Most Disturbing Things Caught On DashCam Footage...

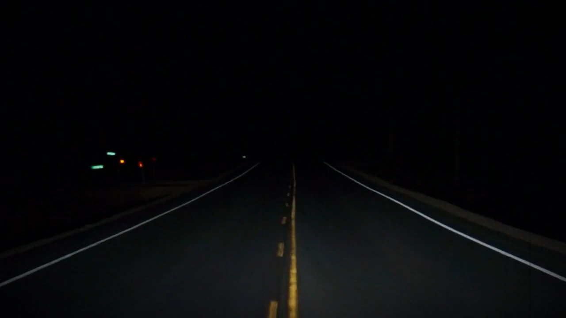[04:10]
Mitch Kuhn has had a long, tiring day at work. He is in no mood for games and just wants to get home as soon as possible. In the dashboard of his truck, he has a camera filming at all times. It's nighttime, and few cars are on the road. It's April of 2021, a night Mitch won't soon forget. As he is driving, he sees what appears to be a person off his driver's side dashboard.